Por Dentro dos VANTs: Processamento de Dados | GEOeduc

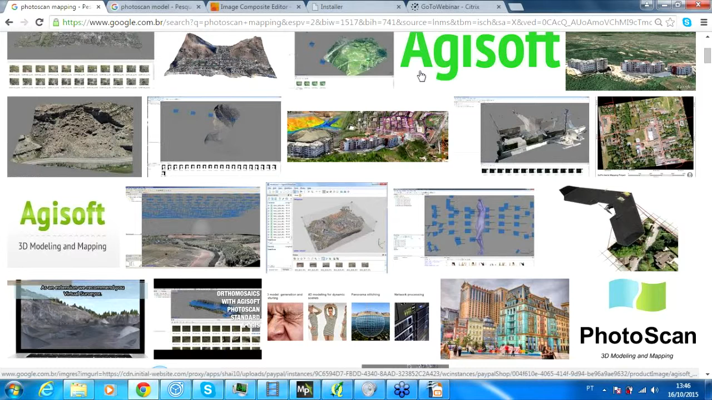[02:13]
estar sendo feitas com a utilização de VANT. que vai desde o mapeamento até a reconstrução de edificações, objetos para publicidade. Aqui nós temos uma edificação totalmente reconstruída em 3D, através de obtenção de imagens aérea. Aqui a gente tem uma árvore.
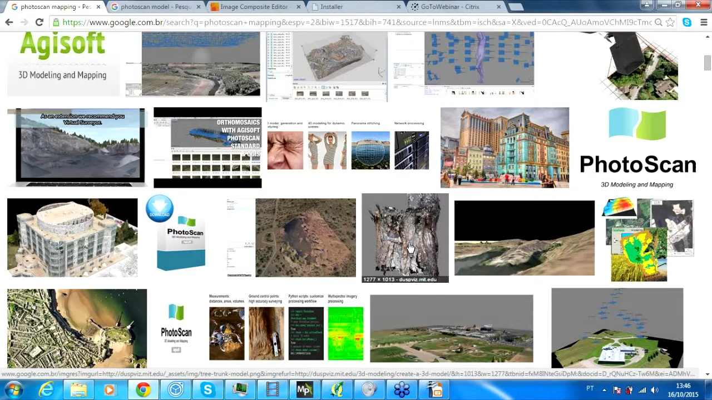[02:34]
Então a aplicação praticamente é ilimitada, uma vez que de posse de uma câmera e de um bom programa para fazer o processamento dos dados, a gente pode estar gerando um modelo 3D de qualquer objeto.
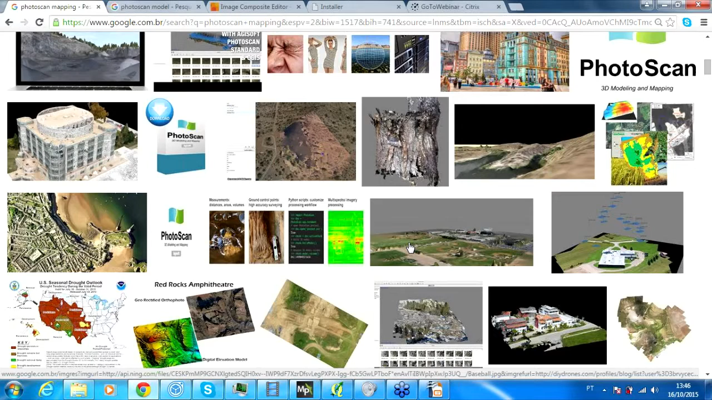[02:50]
Vamos mais um pouco aqui das imagens, com todas as suas possibilidades.
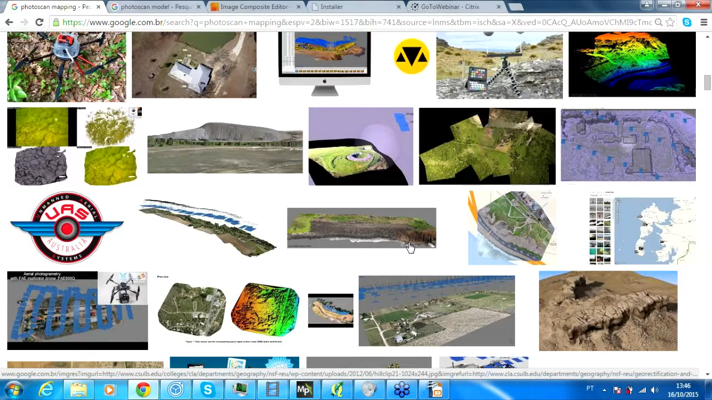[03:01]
Aqui um detalhe típico de um mapeamento, um voo para mapeamento, a trilha que é feita, que o drone tem que fazer para depois gerar o modelo.
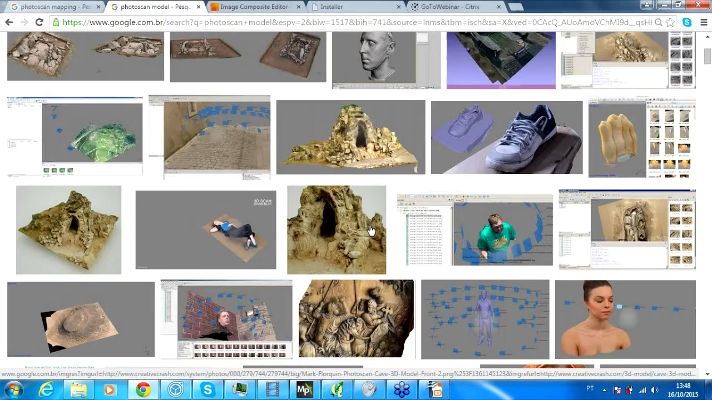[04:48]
Aqui um atípico voo, né, para o imaginamento,
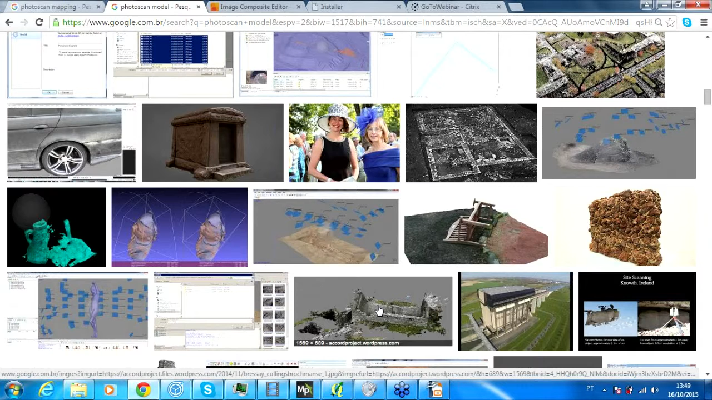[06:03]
E tudo mais. Então, aqui a reconstrução de uma fachada de um prédio, tá?
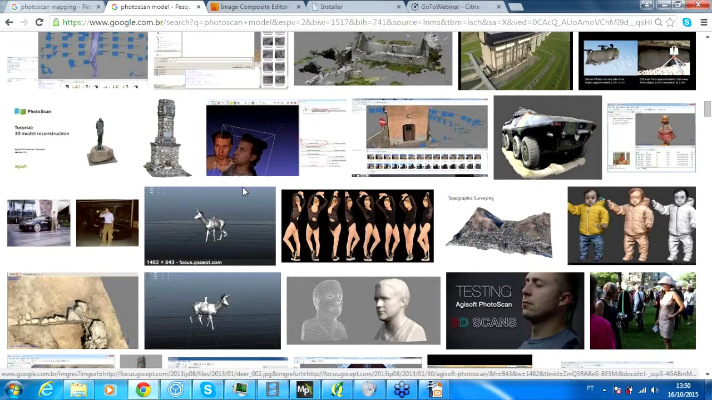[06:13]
Pode ser para um registro histórico. No Brasil isso aí tem pouco valor, não tenho uma outra palavra para dizer, mas na Europa isso é feito o tempo inteiro com obras de artes, coisas do gênero.